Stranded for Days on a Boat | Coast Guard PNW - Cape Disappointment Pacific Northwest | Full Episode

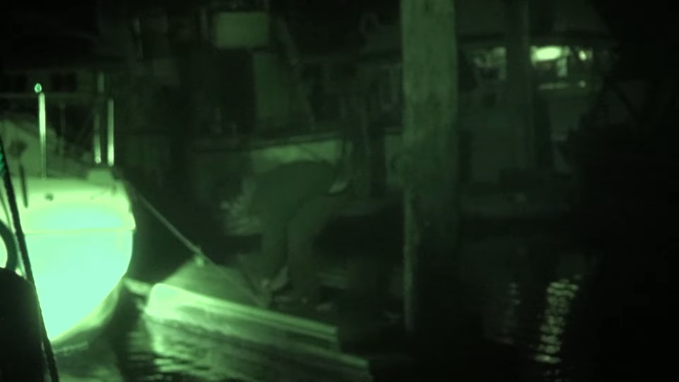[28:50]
All right. We recommend everybody have a very seaworthy boat, especially out here. He was fine in relatively calm weather. But anything further than that, he probably would have been in serious trouble. Cape 556.
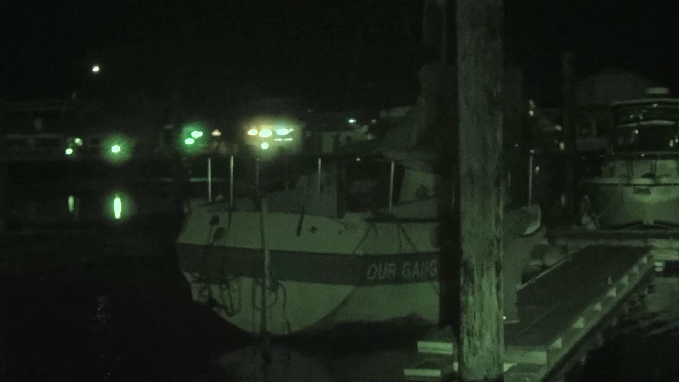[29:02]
Sailing vessel is safely moored. We're RTB. Cape 232. Commencing fifth leg of the search pattern. Negative results.
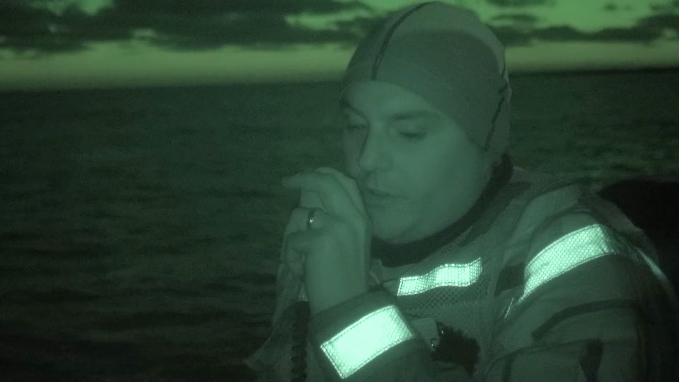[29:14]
222 cable roger. We're in the water. They've been in it for a bit. Yeah.
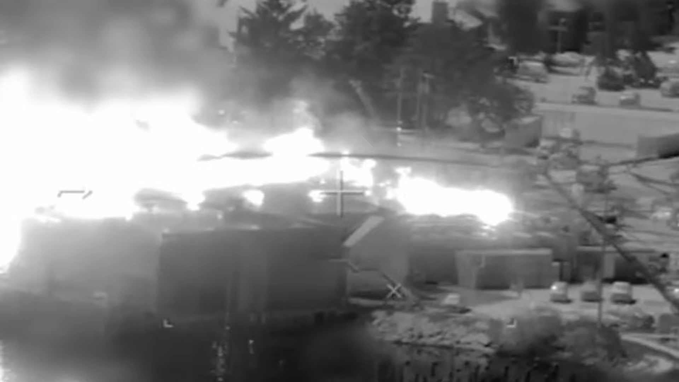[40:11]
I guarantee warrants and fire is overwhelmed. Flames are going nuts.
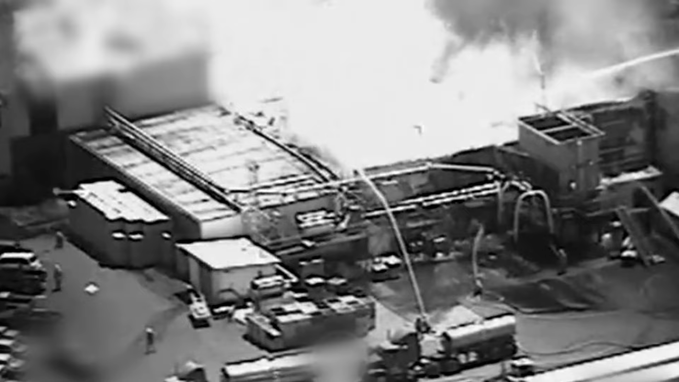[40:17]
Dude, that's crazy! The entire channel is just engulfed in smoke.